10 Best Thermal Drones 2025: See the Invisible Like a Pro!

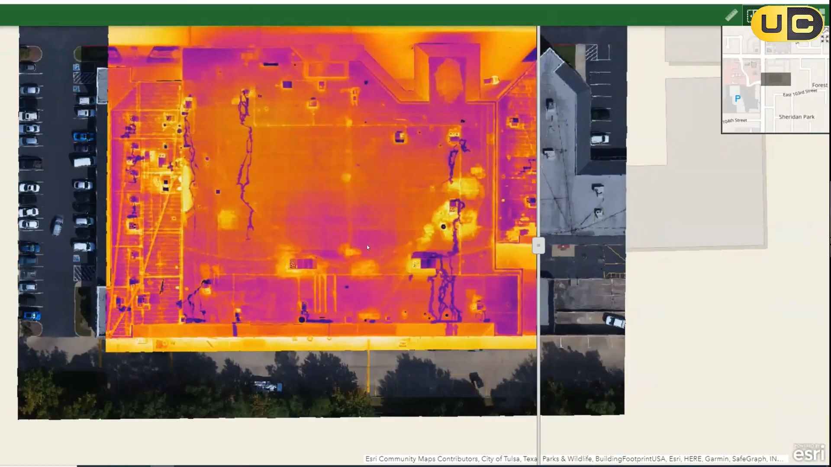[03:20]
one of the best features is the hot swappable gimbal this allows you to
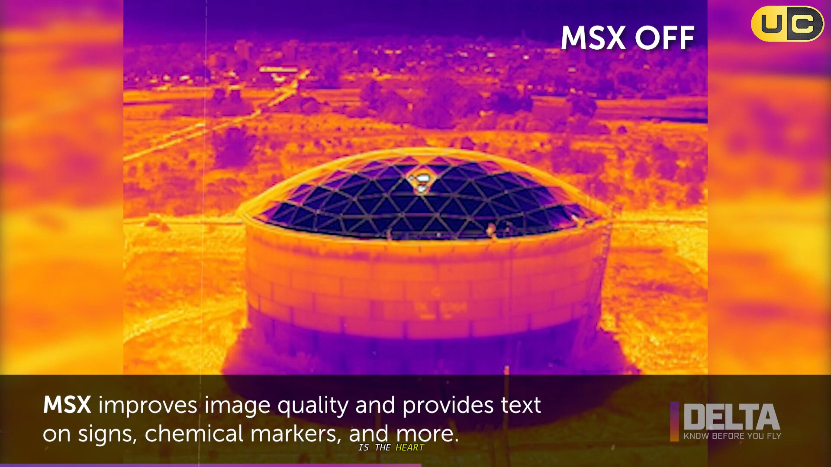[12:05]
of the crs system featuring a 16mp visible camera with an incredible 128 times zoom and a 640 by 512 radiometric flier boson thermal sensor the
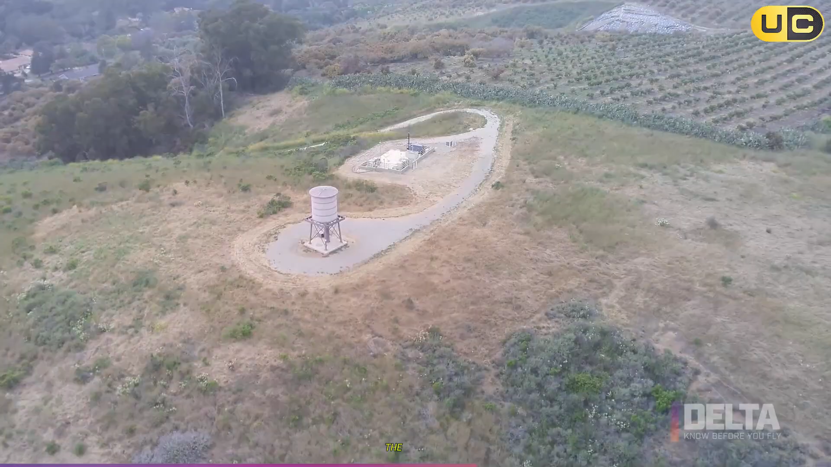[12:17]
thermal camera's five times digital zoom and
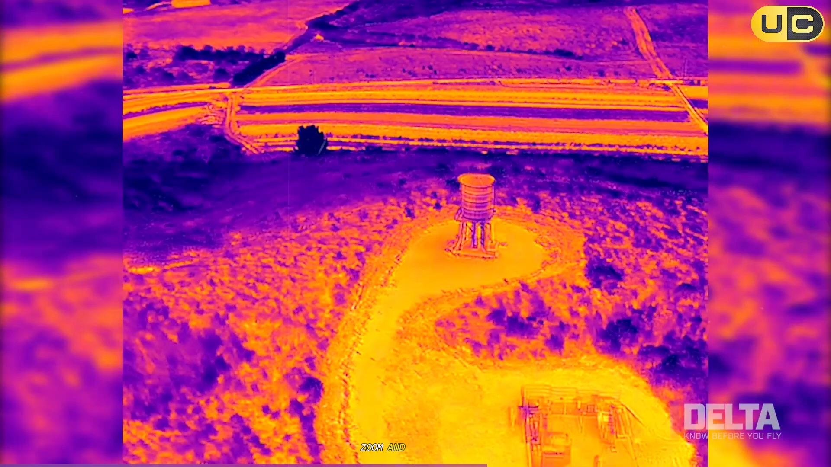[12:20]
radiometric capabilities allowed me to pinpoint temperature
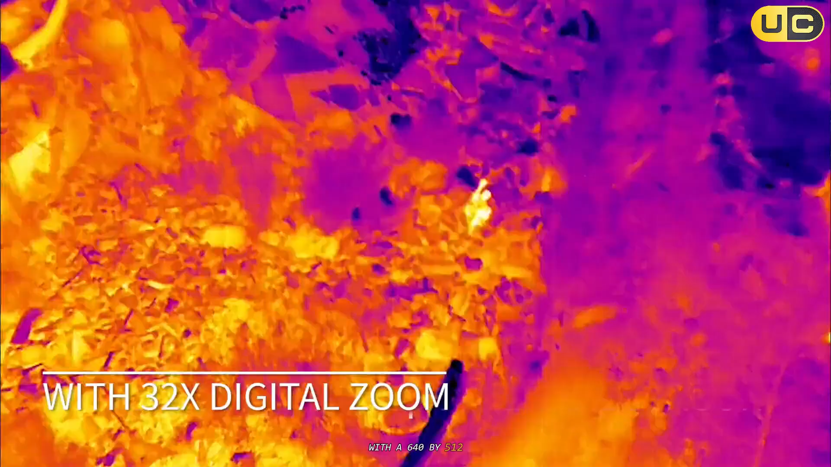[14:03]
resolution at 30 hertz matching the clarity of much larger enterprise drones the
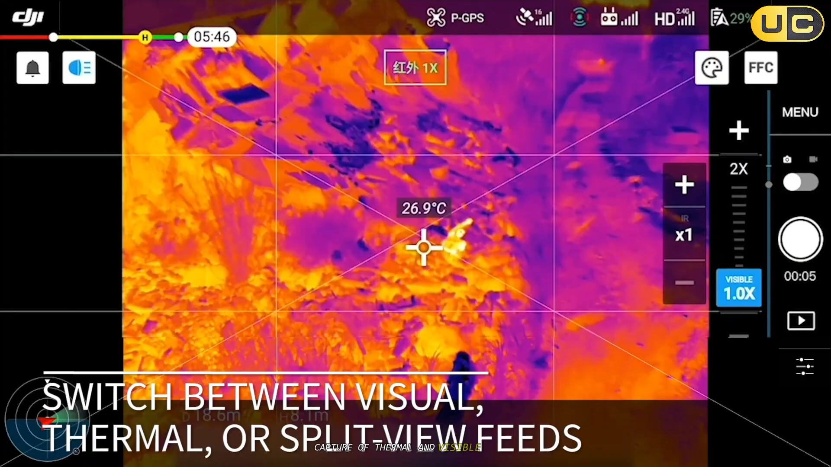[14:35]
On screen: spot 26.9°C
images with split screen or tobble views available in the dji pilot app the visible camera with its 48 mp
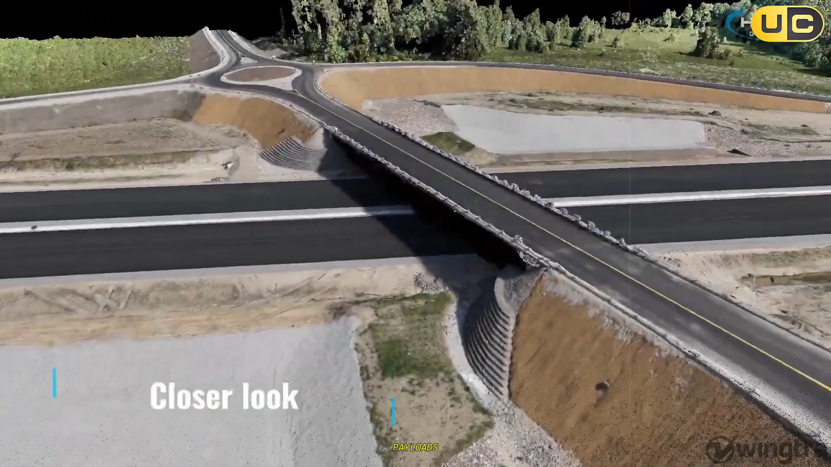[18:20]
achieving ground sample distances as fine as 0.7 centimeters per
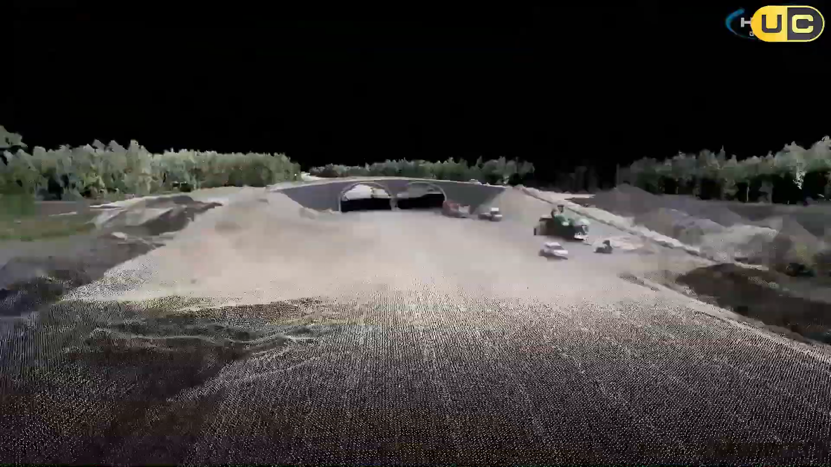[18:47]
pilot app and included rugged tablet made flight planning and execution